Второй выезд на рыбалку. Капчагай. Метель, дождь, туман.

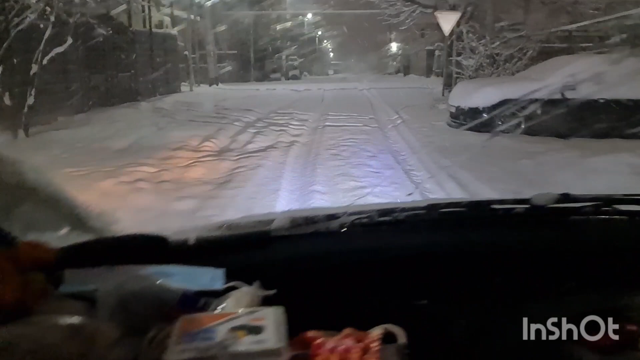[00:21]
снег дорога вся закрыта пока не почистят
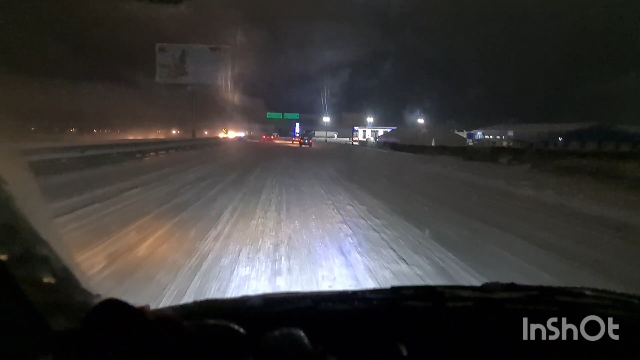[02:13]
что интересно дорога ребристая как будто учение прошли танкистов вот как в степи есть же вот когда ветра такие да кстати сегодня 10 февраля 2021 год мини рыбалка будем называть эту рыбалку малом составе я и мой напарник сын знаменитого рыбака